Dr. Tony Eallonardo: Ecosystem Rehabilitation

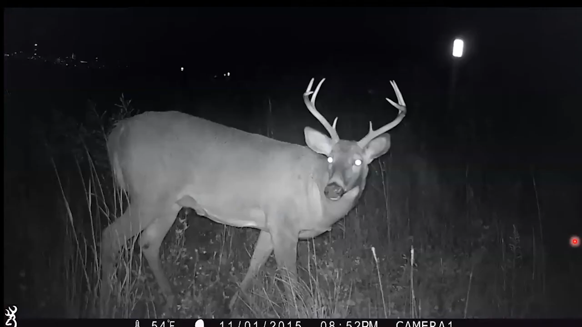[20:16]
We're seeing coyotes and white-tailed deer already come back to the site.
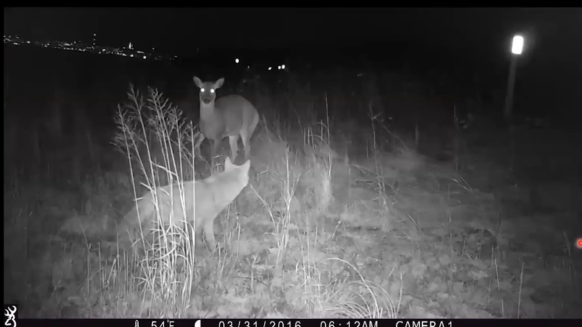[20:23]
And these are two of my favorite photos from I think the 15 years of work I've been fortunate enough to do is here we are on the shore of, again, waste beds 1 through 8. We've got some switchgrass growing here in the foreground and a coyote eyeballing a deer here as its quarry.